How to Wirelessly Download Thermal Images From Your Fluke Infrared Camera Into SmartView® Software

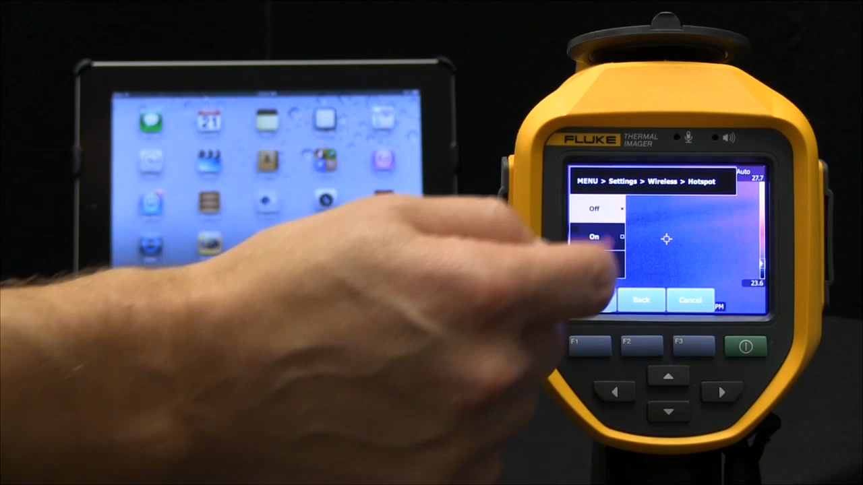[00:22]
You'll know that it's turned on when in the upper left-hand corner you see the Wi-Fi icon. Now let's move to our SmartView mobile app on our iPad here, but first let's go into the settings.
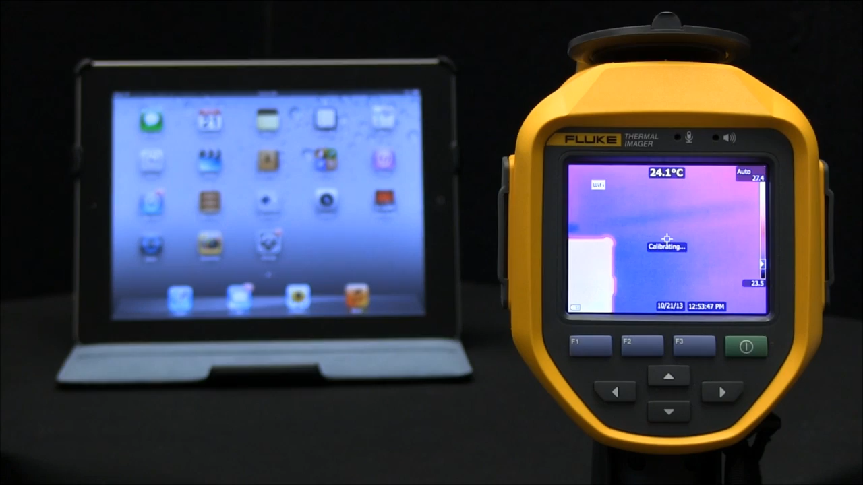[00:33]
On screen: spot 24.1°C
Let's go ahead and choose a network. In this case, I've called my camera the Fluke camera. Let's go ahead and enable that connection.
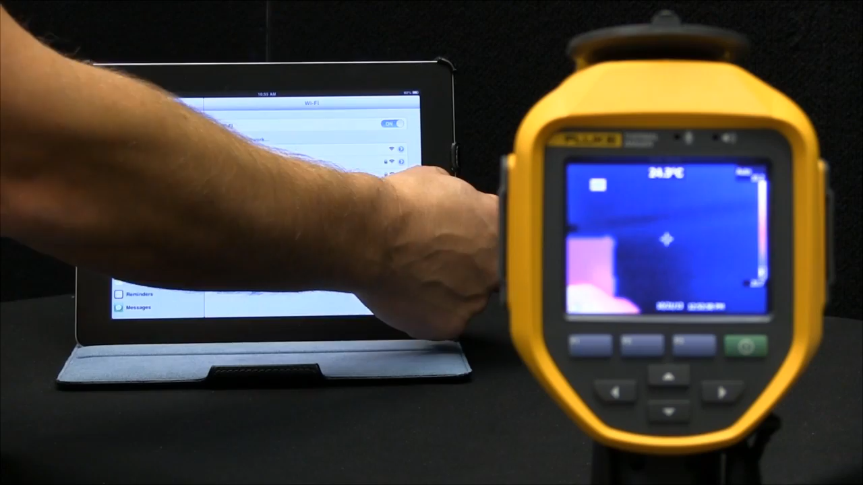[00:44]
Now that that's enabled, let's pull up our SmartView mobile app. Let's go into the folders that are available to us. Now, I know that I've used the SD card. Let's go into the SD folder, folder, and let's find the image that's important to me here. So, what I'd like to do is grab image 104.
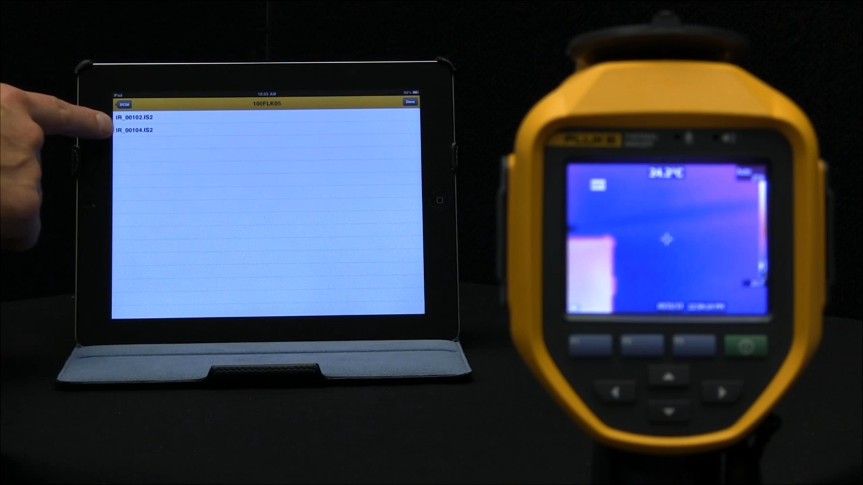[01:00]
You see how they're named in its IS-2 format.
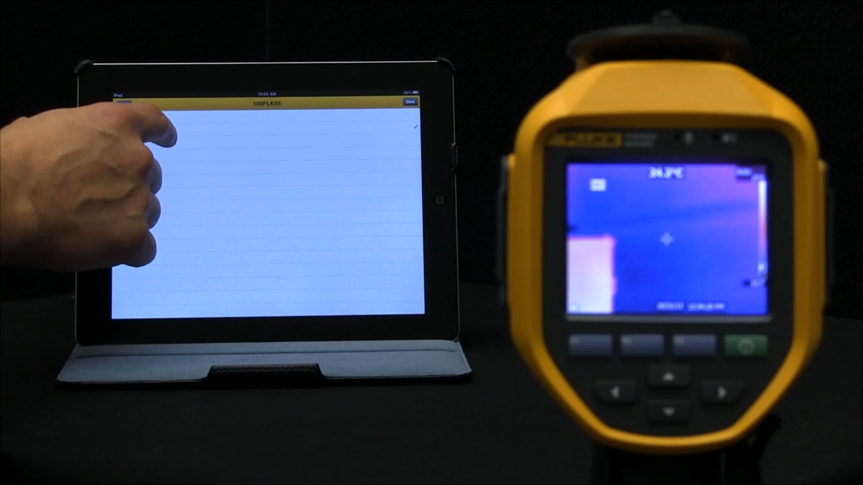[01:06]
I've checked that. Now I'm done.
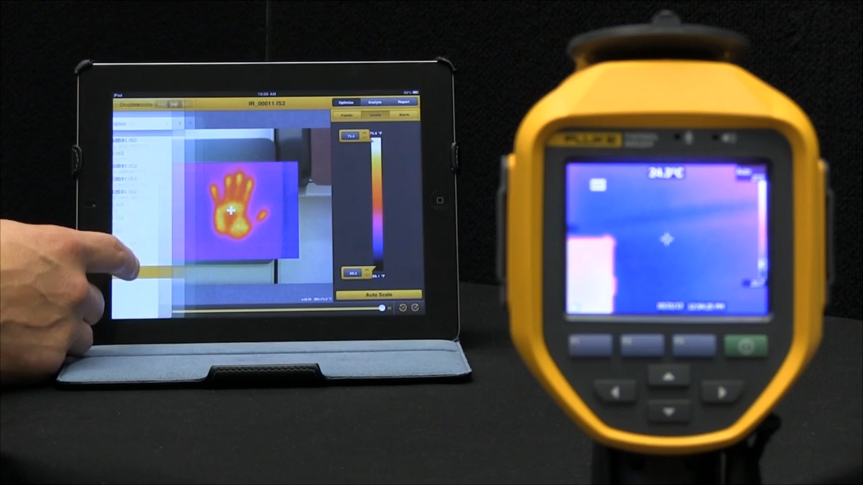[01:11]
That 104 image is now available to us, and we can go ahead and view that now on our mobile application.